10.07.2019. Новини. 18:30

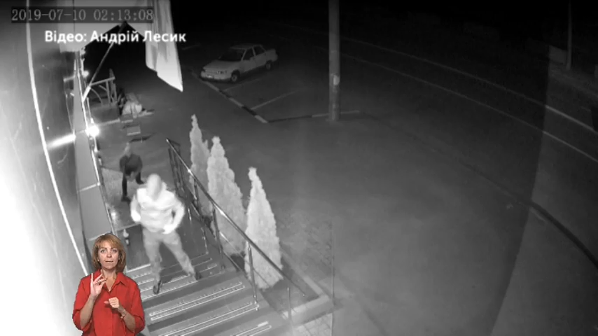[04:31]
Ці кадри з камер відеоспостереження. На них видно, як троє людей обливають офіс фарбою, б'ють двері. Також біля входу залишають пляшку.